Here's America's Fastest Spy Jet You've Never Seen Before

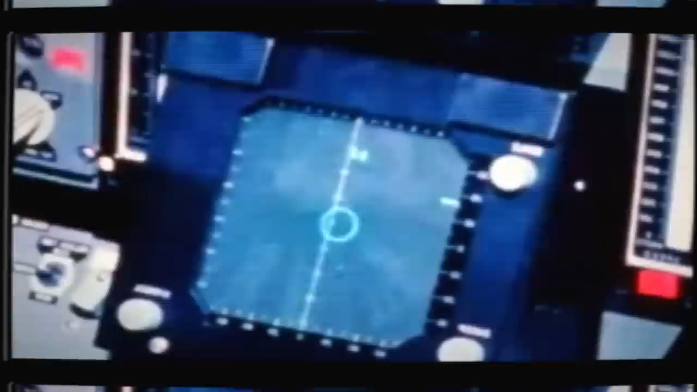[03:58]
to build something like this. Not surprisingly, many countries are developing military technology that we may never know about.
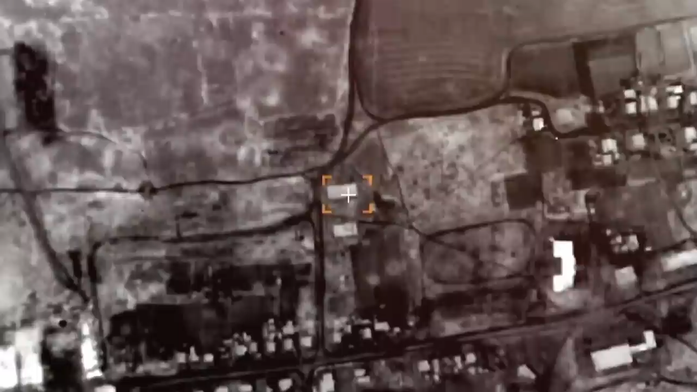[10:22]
This is helped by a radar station, which allows to detect targets hidden under dense foliage.